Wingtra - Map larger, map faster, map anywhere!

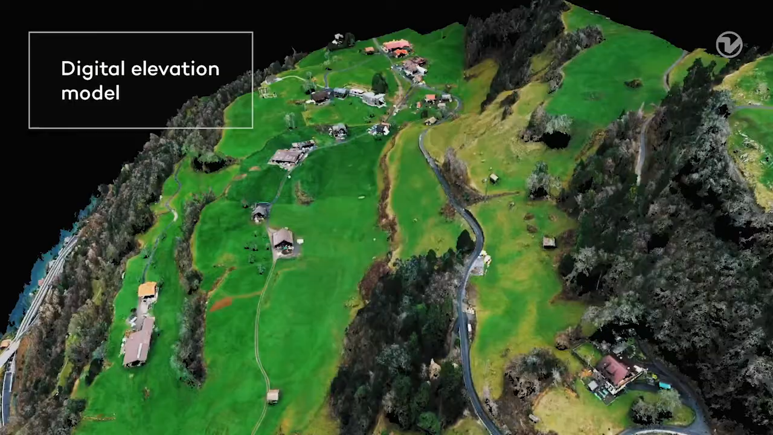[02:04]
a 2D or 3D map, which has a below one centimeter accuracy.